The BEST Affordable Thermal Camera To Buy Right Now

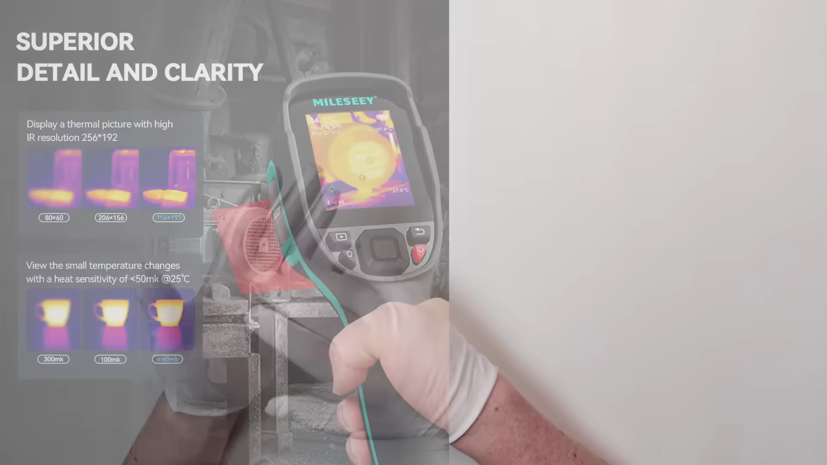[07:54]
you're going to get the more detailed 256x192 pixels. It's got lots of reviews, thousand plus units sold.
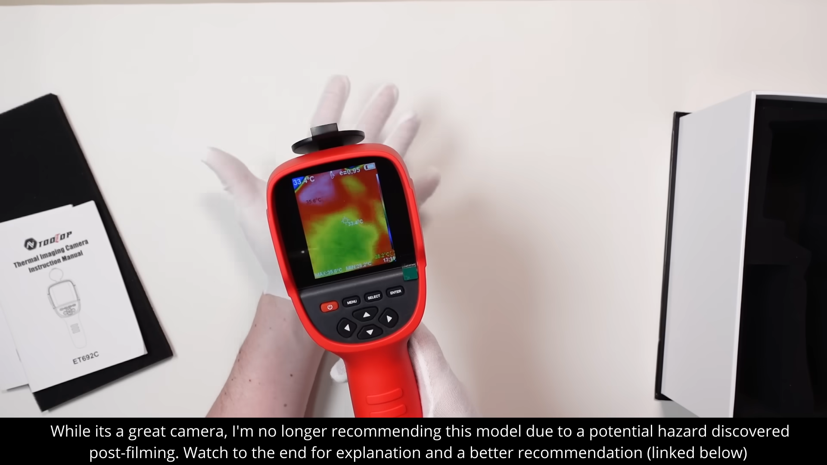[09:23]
It's got a trigger button up the front here.
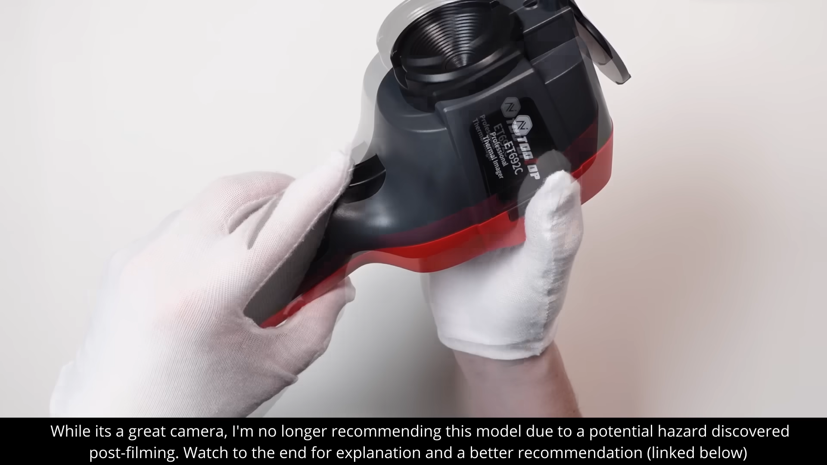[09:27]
That's where you start and stop recording and take photos.
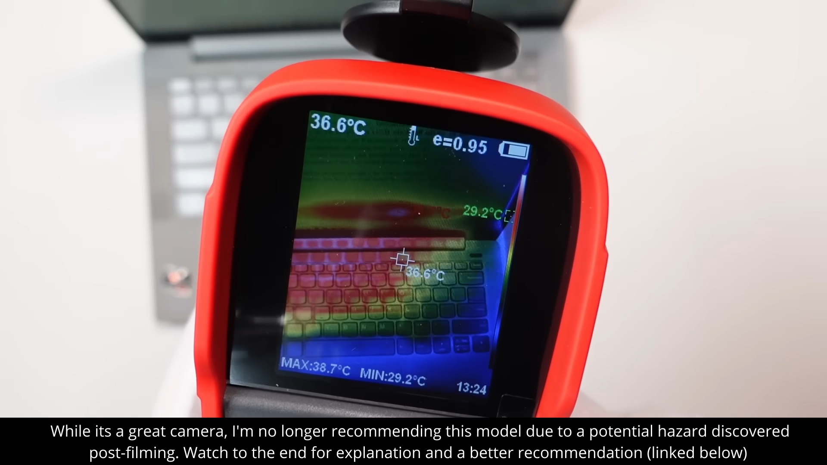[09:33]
On screen: spot 36.6°C, max 38.7°C, min 29.2°C
Now, according to the instructions, I can switch between thermal and infrared cameras. Nice feature. Not all of them will come with that.
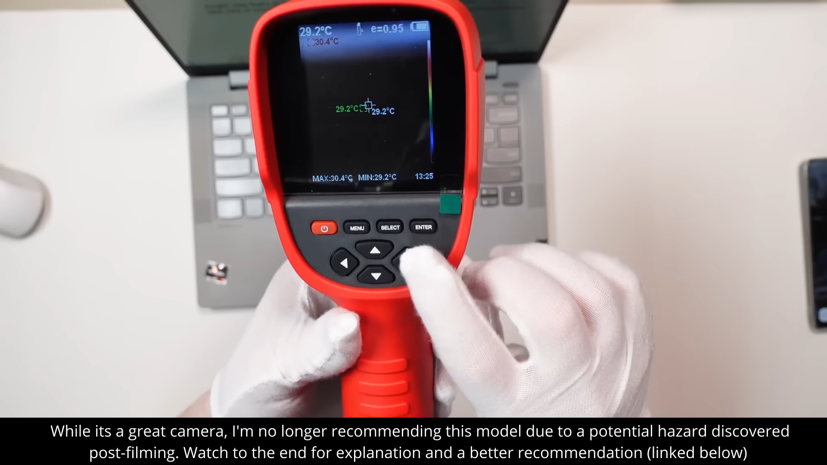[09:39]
On screen: spot 29.2°C, max 30.4°C, min 29.2°C
It's got a whole bunch of features in the menu. So if I press that, I can choose different color palettes. As you can see, some models have lots of different color palettes. Others have less.
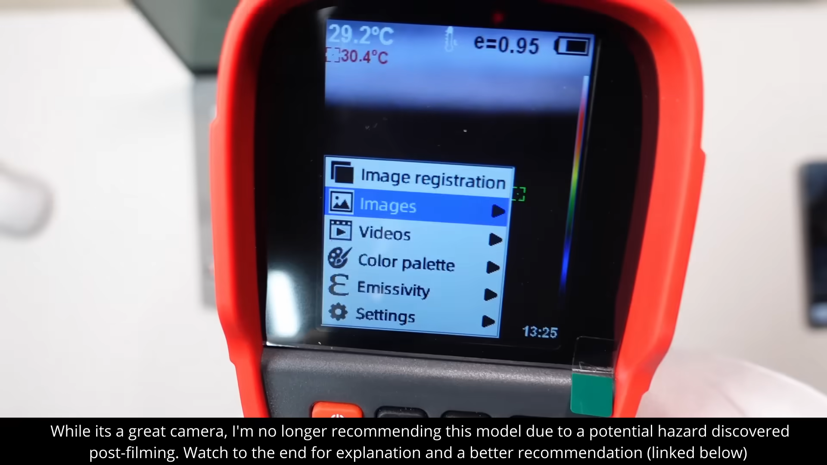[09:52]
On screen: spot 29.2°C
There appears to be firmware updates for this one. There's emissivity, so if you're looking at certain items that need specific settings,
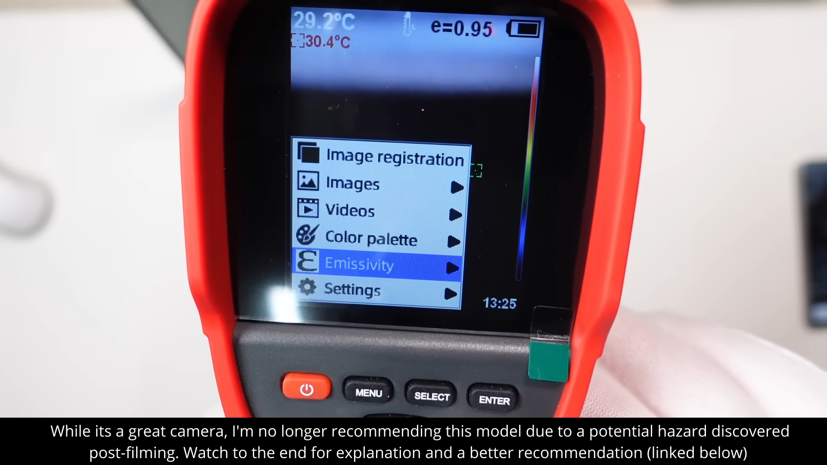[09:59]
On screen: spot 29.2°C
you can set emissivity there.
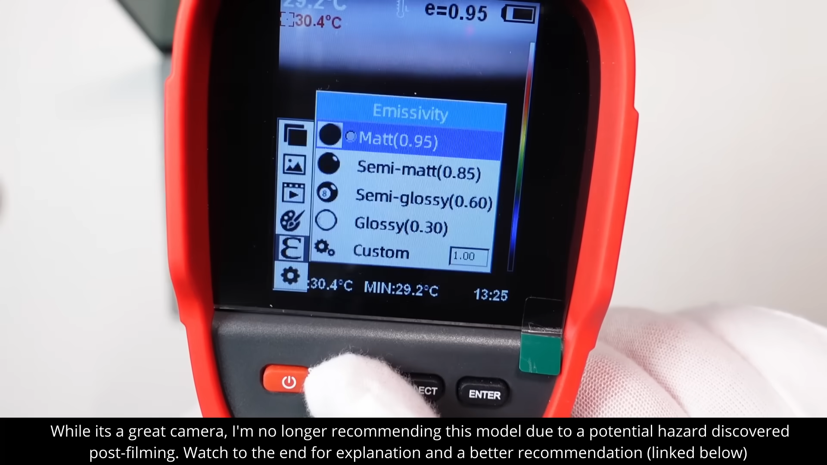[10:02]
Other than that, relatively straightforward and basic. Just turn it on, point and click.
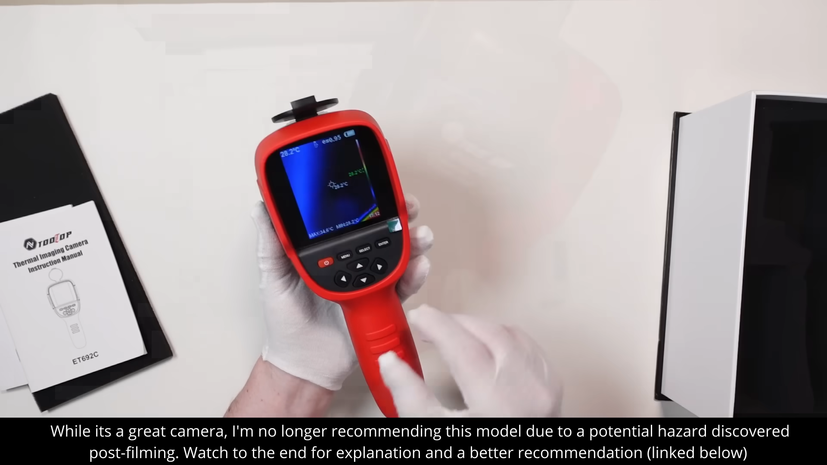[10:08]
Let's take a look at some items around about my house. First of all, my computer.
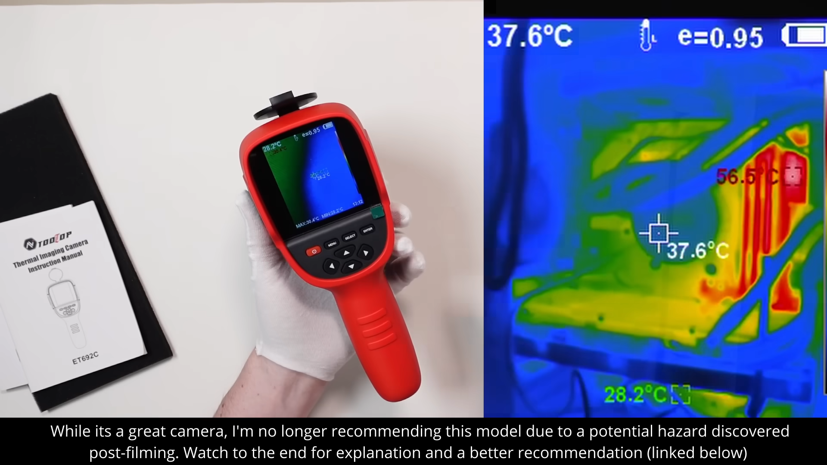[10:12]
On screen: spot 37.6°C, max 56.5°C, min 28.2°C
I was surprised to see on my computer the CPU and GPU were not the hottest item.
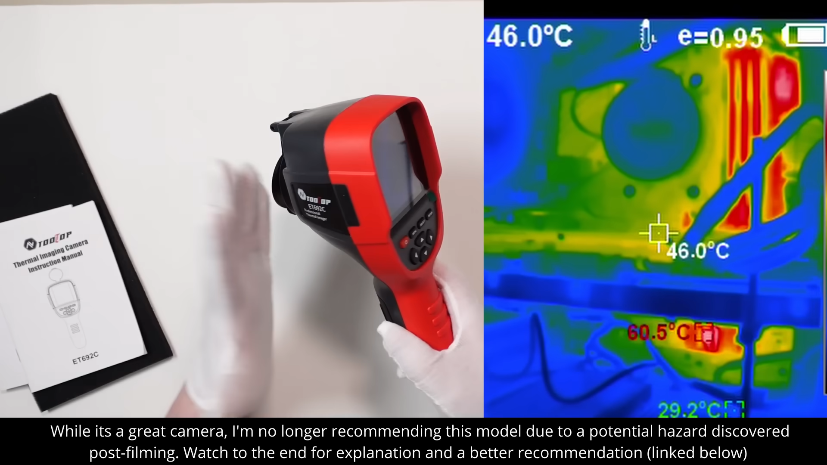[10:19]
On screen: spot 46.0°C, max 60.5°C, min 29.2°C
It was actually the RAM, which makes sense since they don't have any fan cooling on them.
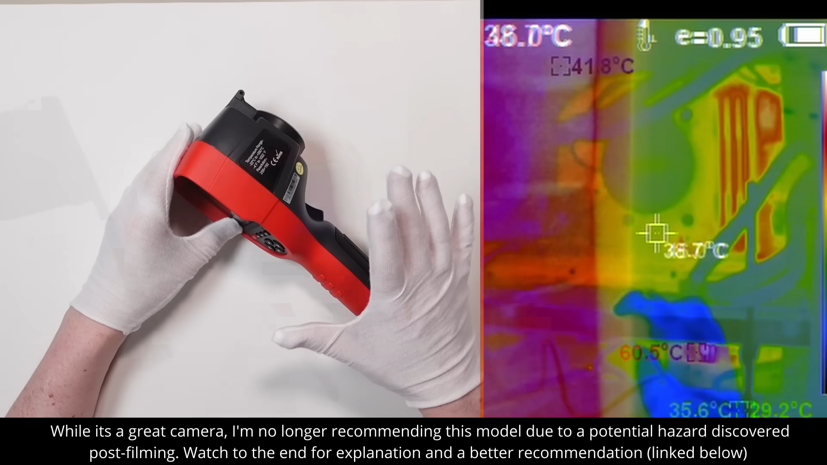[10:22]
Moving on, a good use for these is to inspect your meter box or your electricity box, whatever you call them in your country.
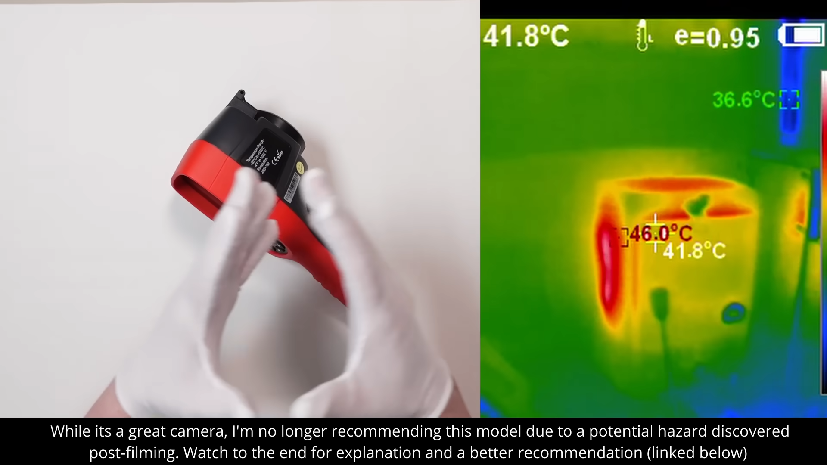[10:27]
On screen: spot 41.8°C, max 46.0°C
As if you see a particular area that's glowing much hotter than the other areas,
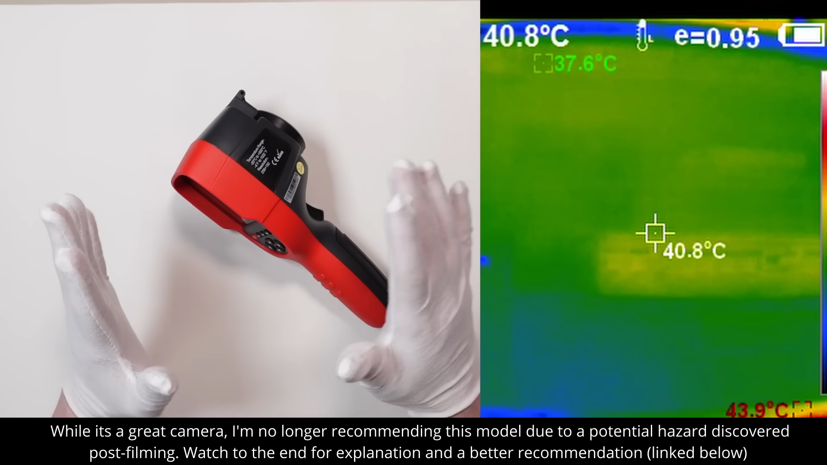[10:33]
On screen: spot 40.8°C
it's a good sign there's some kind of bad connection going on there, which could start a fire someday. So it's worth getting checked out.
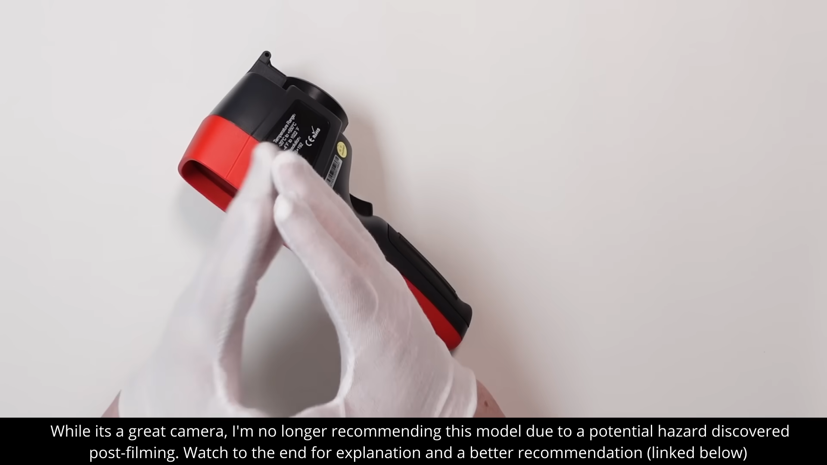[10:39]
One thing to remember though, is that the colors are all relative. So if something's glowing hot in the image, it's not necessarily super hot, it's just hotter than everything else around it.
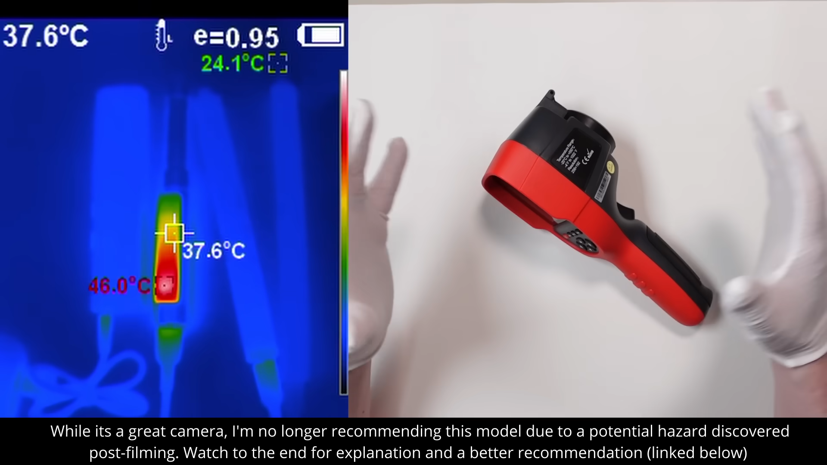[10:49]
On screen: spot 37.6°C, max 46.0°C
So for example, I was reviewing a bunch of electric screwdrivers a few days ago,
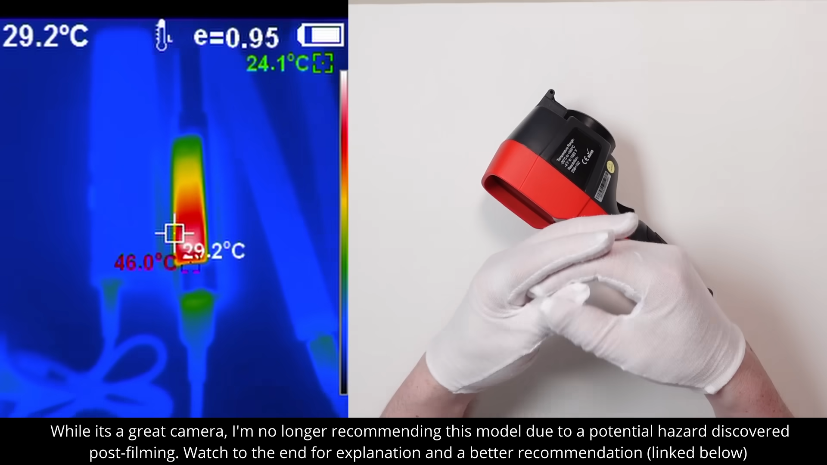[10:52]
On screen: spot 29.2°C, max 46.0°C
and I noticed that one of them was getting very hot compared to the others. Now it's only 45 degrees Celsius or 115 Fahrenheit, so it's not super hot, but noticeably hotter than any of the other three.
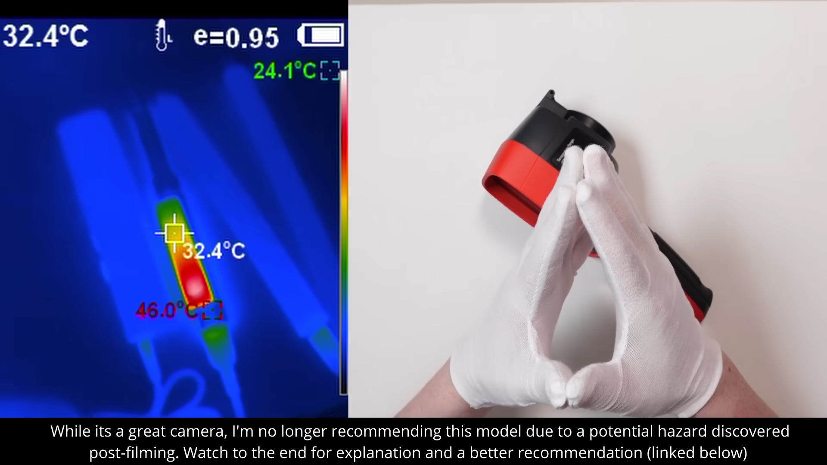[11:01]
On screen: spot 32.4°C, max 46.0°C
Now looking at an engine, or really anything mechanical or with significant electrical elements to it, can be an excellent diagnostic tool when you're trying to find out what's causing your problems.